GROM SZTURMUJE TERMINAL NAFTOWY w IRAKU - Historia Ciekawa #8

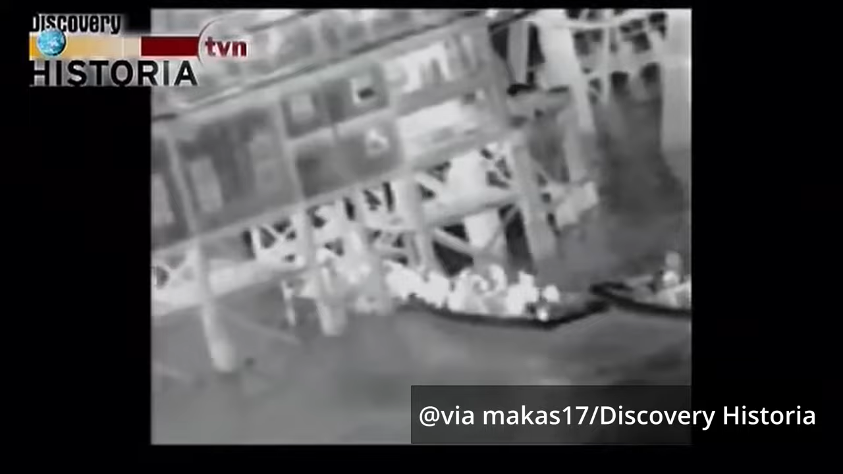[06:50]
kiedy już praktycznie byliśmy pod drugim takim obiektem małym na tej platformie. Ale to jakby się skapnęli, to już było za późno.